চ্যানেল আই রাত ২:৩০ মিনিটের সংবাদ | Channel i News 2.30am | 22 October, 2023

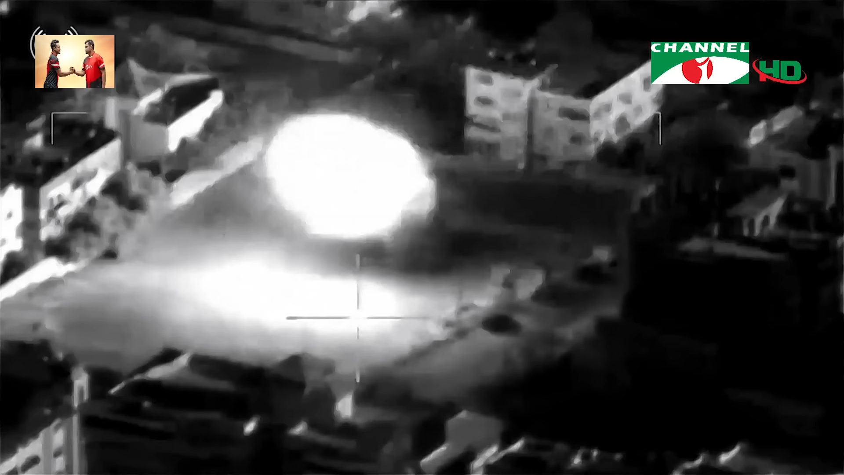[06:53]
বিধ্বস্ত গাজার ধ্বংসস্তূপে চলছে ইসরায়েলের অব্যাহত বোমা বর্ষণ। ভূখণ্ডের কমপক্ষে 30% ধ্বংস হয়ে গেছে, গৃহহীন হাজারো মানুষ, হামলার আহত ও দগ্ধদের 8% শিশু।